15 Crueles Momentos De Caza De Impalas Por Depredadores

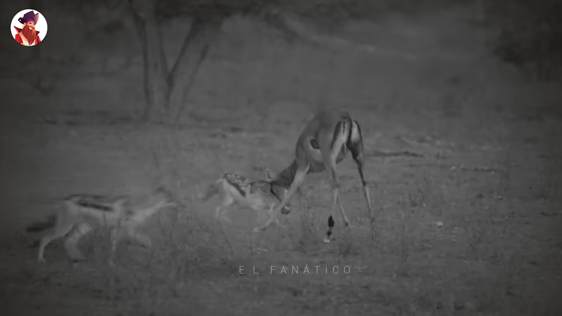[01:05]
Los vemos aún trabajando en el animal después del atardecer,
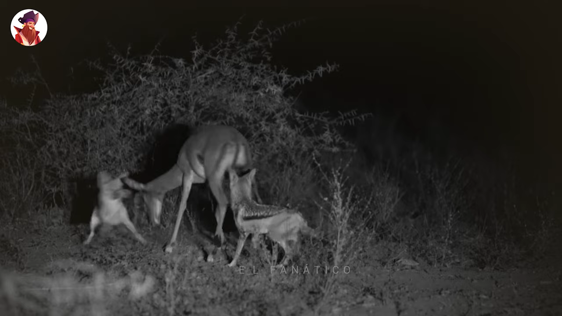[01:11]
después de 6 horas de hostigamiento y ataques interminables, pero al final, el impala sigue en pie.